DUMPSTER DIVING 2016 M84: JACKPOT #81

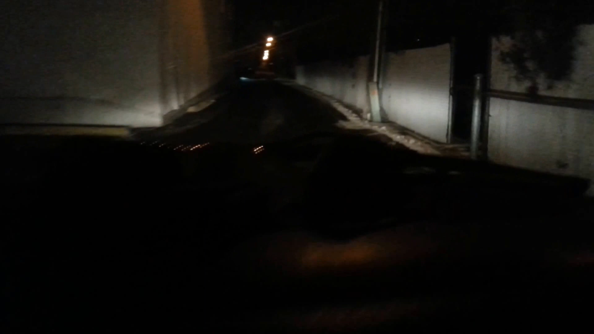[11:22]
alrighty I'm back you guys thank you pulling up to one of my other little favorite spots just to see what they got
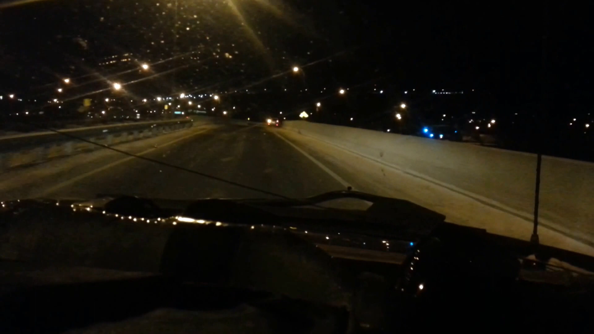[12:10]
getting off at the exit to one of our next favorite stops I haven't hit at this area much but sometimes I do it just depends on what I get